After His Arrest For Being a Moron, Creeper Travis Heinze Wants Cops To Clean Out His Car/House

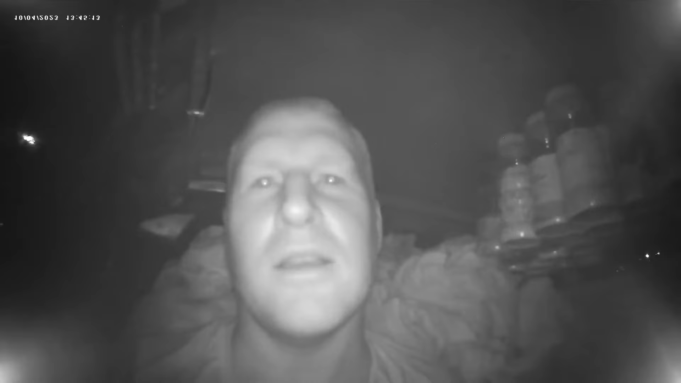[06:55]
So then he reasoned that that's a camera that needs to be just plain covered up. I recorded on my GoPro Max, GoPro 10 inside the car, on my phone, but that's kind of unusable footage. It's not very good, and it cut off after 20 minutes somehow. And it was when he was fumbling with it in the bag. I also had my GoPro Nexus, which is GoPro 11.
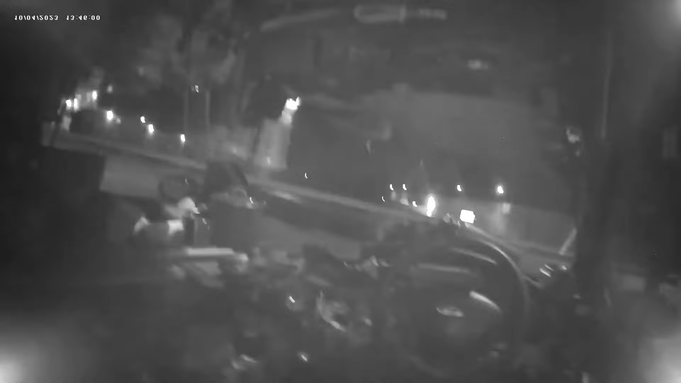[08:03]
How it works. Between the dash and the steering wheel, and it really didn't get great footage, so I'm just kind of abandoning that, and I'm just relying on three cameras: the one on the roof, the one inside, and then my necklace cam. I had two others, the phone cam and then the Insta360 were also running. And then at the end,
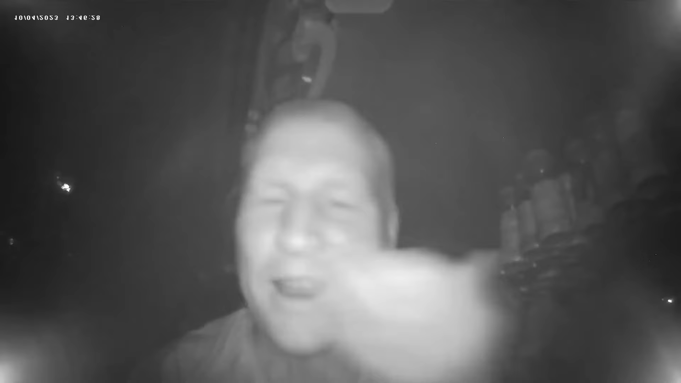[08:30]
I recorded my drive out of here, which then I pulled out the Insta360 Go 3S, which I could use as they have a magnet attachment I put on the back of the car. So when I was driving out, I was watching my tail end leaving, and they didn't give any chase. So it's really, I mean, you just see them, they're just sitting there parked.